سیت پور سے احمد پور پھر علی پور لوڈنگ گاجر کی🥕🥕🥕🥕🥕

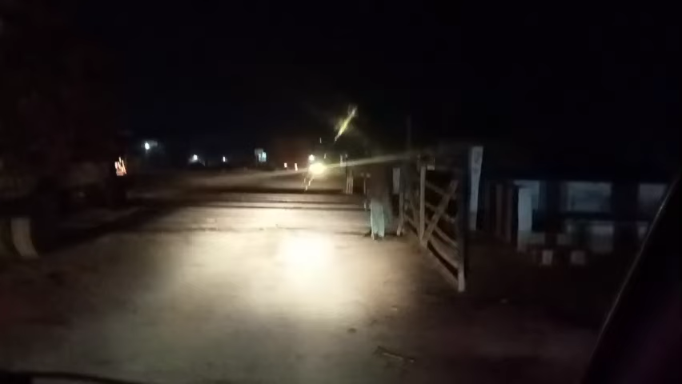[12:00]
چلو جی احمد پور یہ ہے سینے احمد پور دا تھاٹک